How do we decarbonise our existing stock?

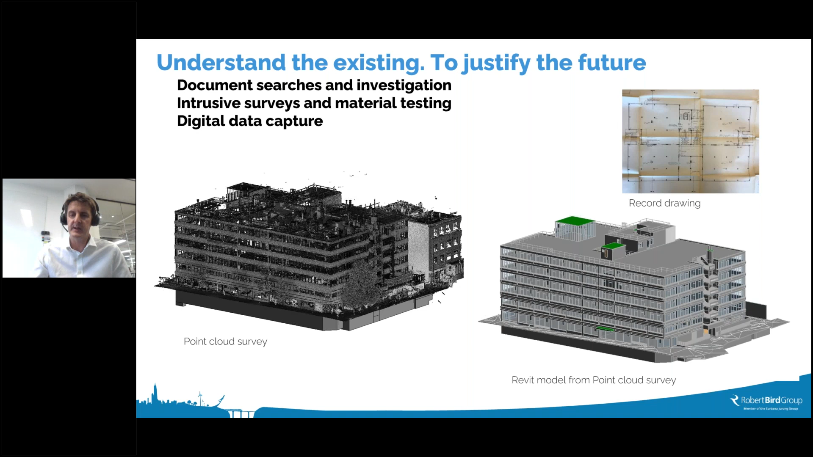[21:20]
you can undertake intensive intrusive surveys and material testing to understand the existing structure and and what is there and there's digital data capture such as point cloud surveys etc which can pretty efficiently be turned into to models to be able to take forward design and optimization it's also important to uh consider the design methodology and the construction sequence